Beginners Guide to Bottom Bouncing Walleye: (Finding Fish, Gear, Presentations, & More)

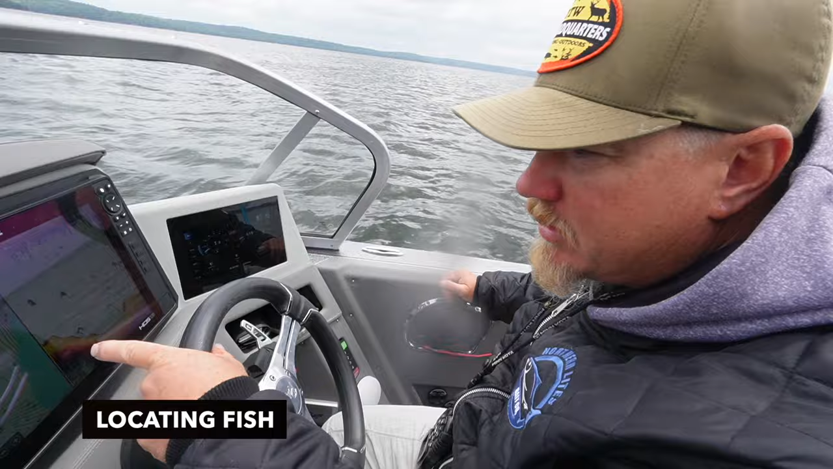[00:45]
some structure here and I'm just looking for arches preferably some bigger
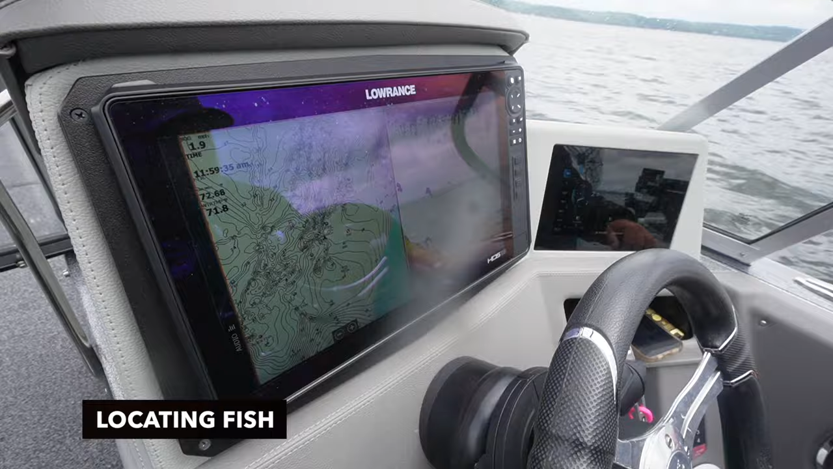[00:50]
ones there's a walleye there we'll see if we can find a few more piled up together here
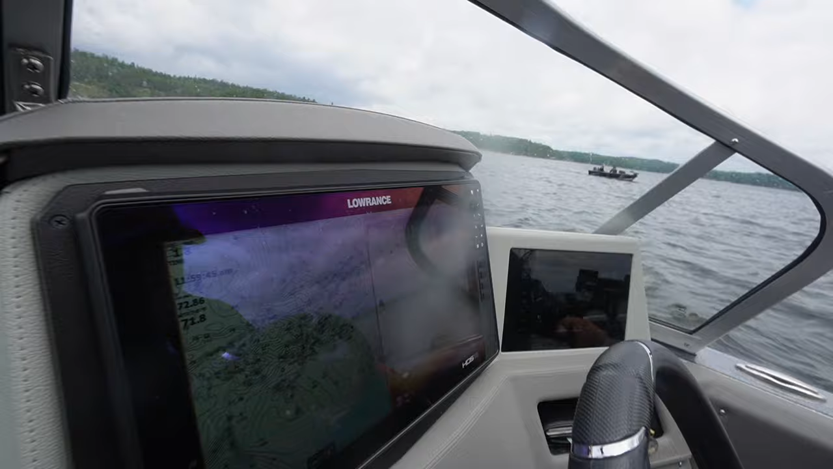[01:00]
once we locate them we'll drop a marker and the live
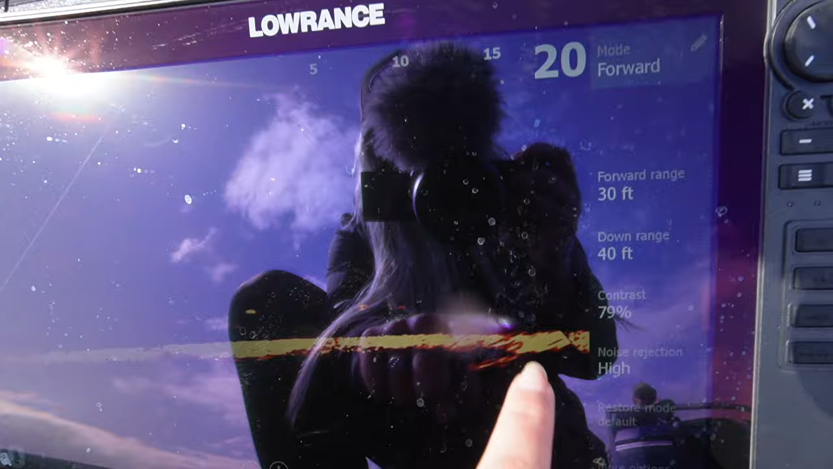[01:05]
and then get right on top of them and try to target these fish head hunt them here's
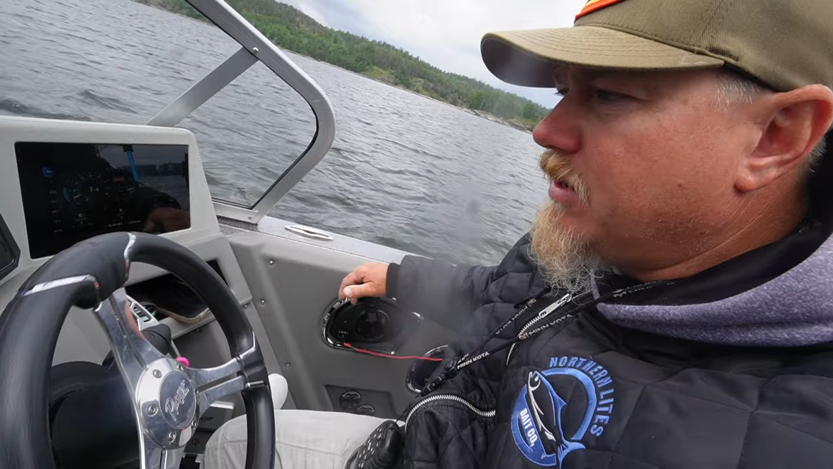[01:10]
here we go here so here we are here's some walleyes not a ton of them but there's some stacked up
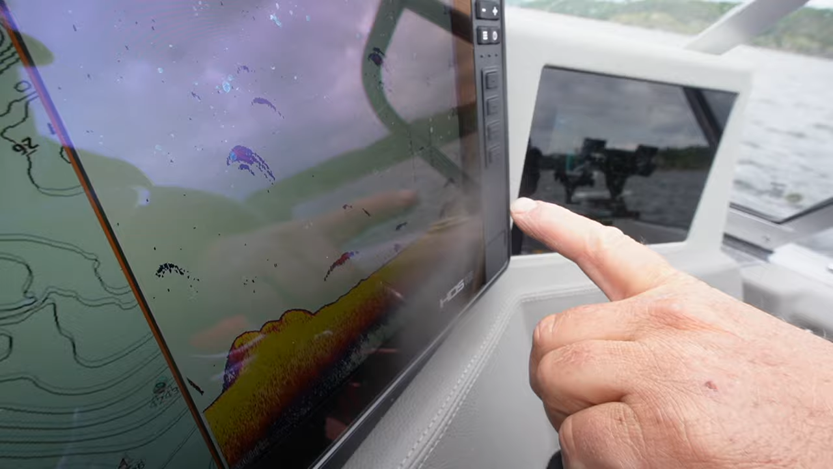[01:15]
right here so I'm going to throw my marker out mark the fish
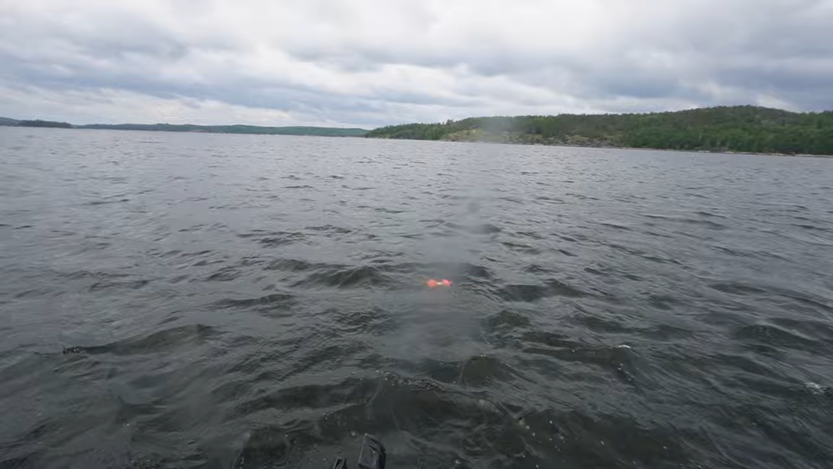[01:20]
then we're going to go over them with the bottom bouncers uh
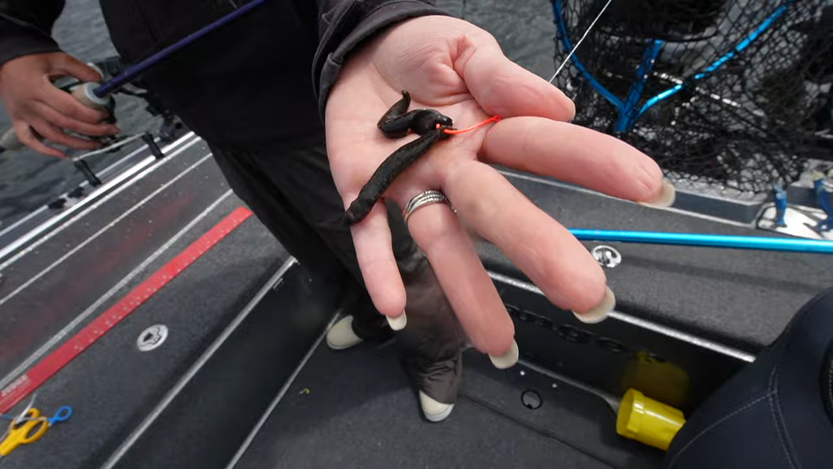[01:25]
dragging two leeches and try to pick these guys up off the bottom see how this
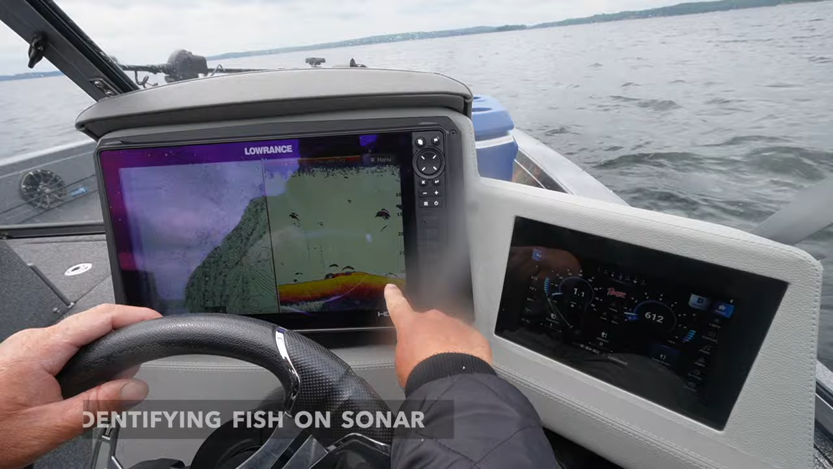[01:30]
one's thinner either that's going to be a thicker fatter fish or it's my it's more under the boat and this one's just a thinner fish or it's off to the side and not
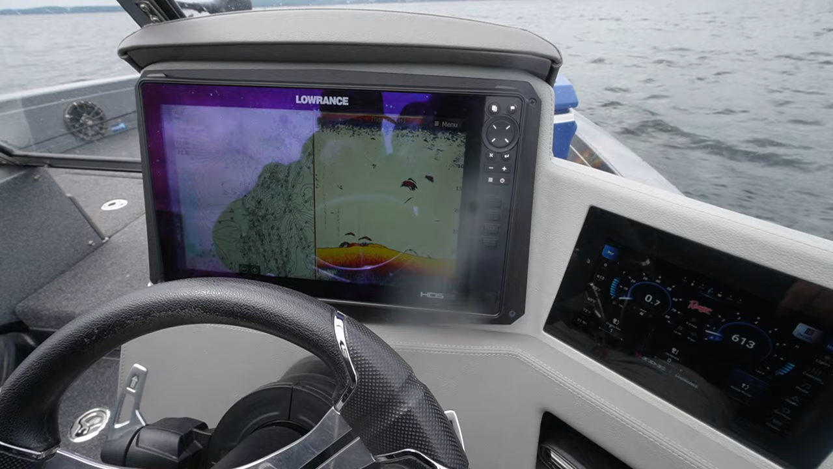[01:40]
directly under the boat so it's not picking up as clearly as it is these fish we
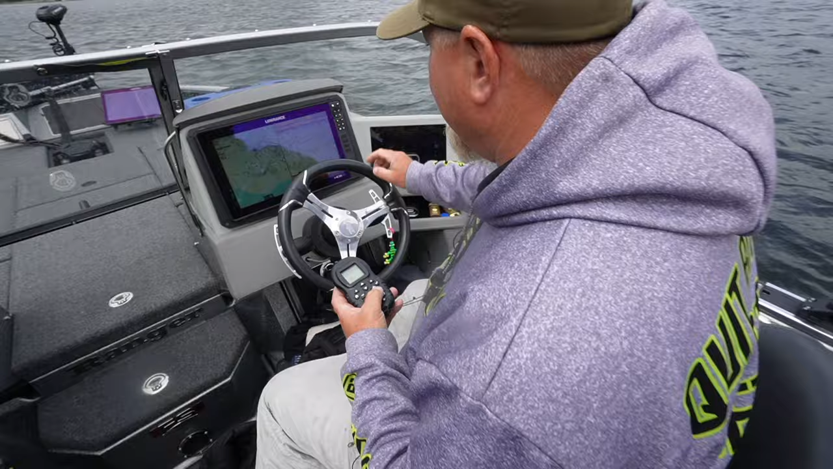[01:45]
located some fish on the traditional 2d sonar they're sitting on the bottom here
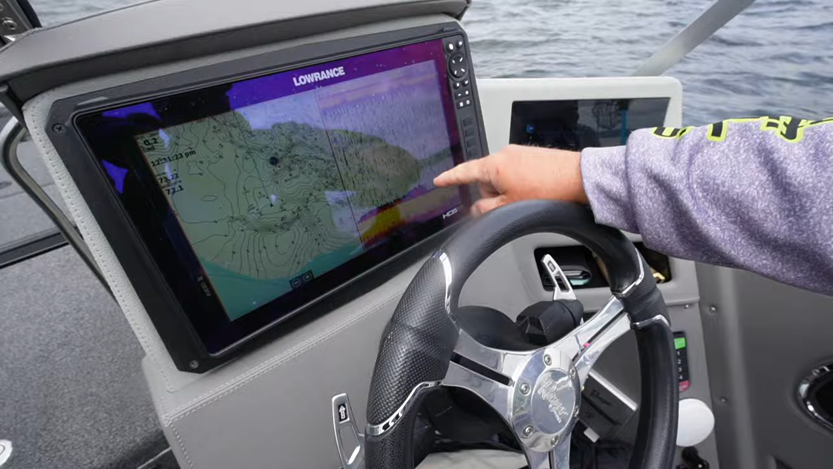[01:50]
we drove around until we found them and now we're going to snipe shoot them with
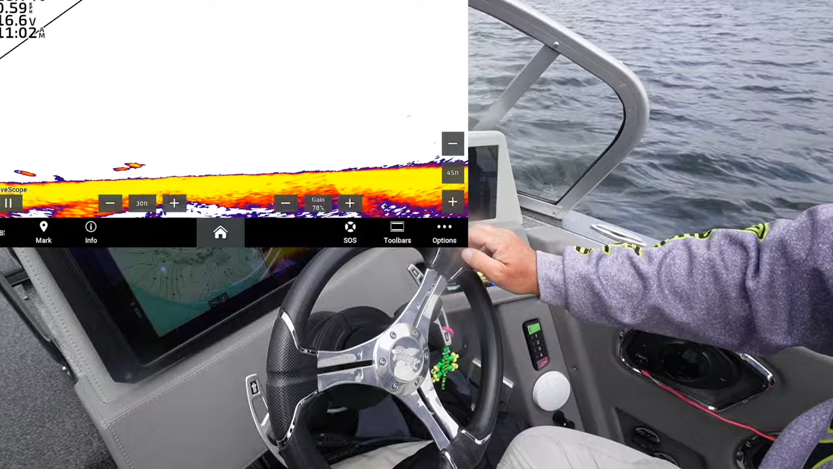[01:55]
the live you can see them right here piled up
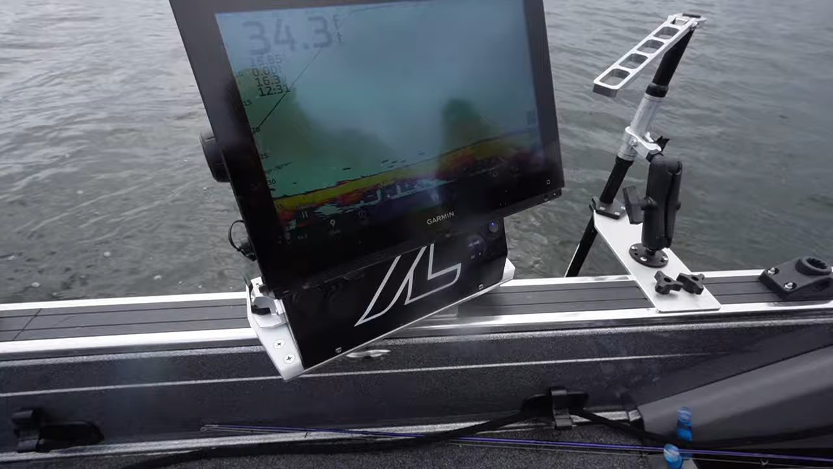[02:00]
and hopefully shauna might even get hooked up here because i think one's chasing her bait as we speak and you can use this whether you're bottom bouncing or drop shotting or pitching jigs at them you can see where the fish are and then send your bait in the direction they are laying we first get on the spot i'll throw down my all treks with the live
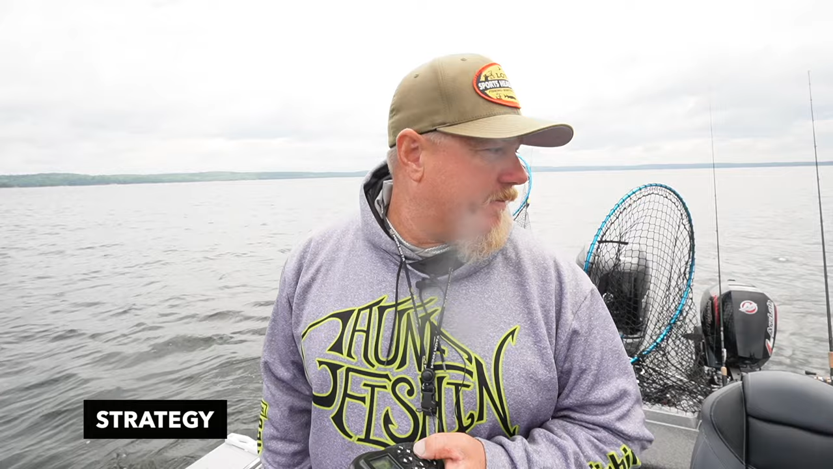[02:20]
uh sonar on it and then we'll target them get right on top of them then we'll throw down the stationary uh live scope and target them accordingly
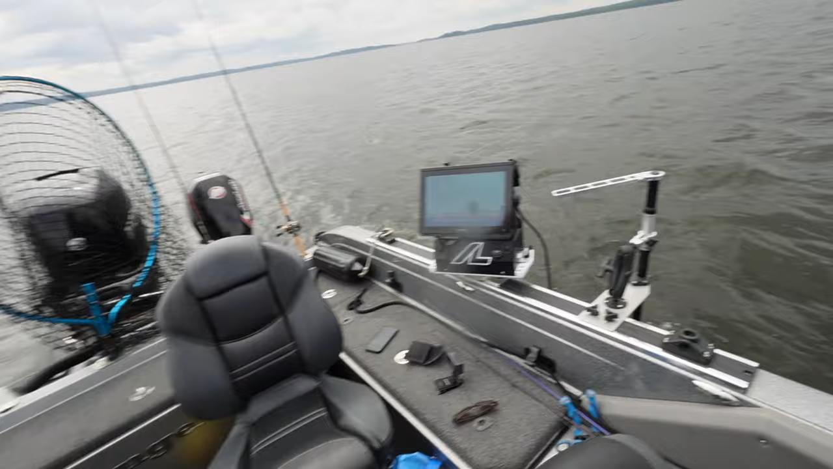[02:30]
whether we bottom bounce and chase them around or pitch jigs at them you can see there's some fish all on the bottom right there some ahead there see them oh there
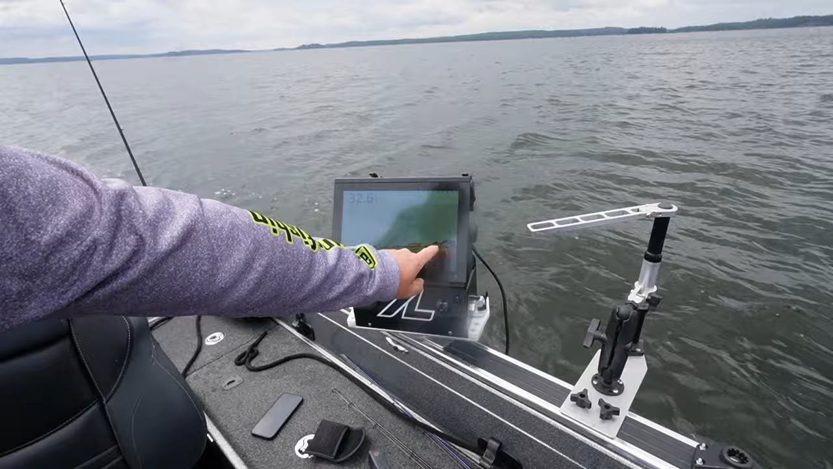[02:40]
they're stacked right up so we're gonna i'm gonna aim the boat in that direction try to run these bottom bouncers over them see if we can get hooked up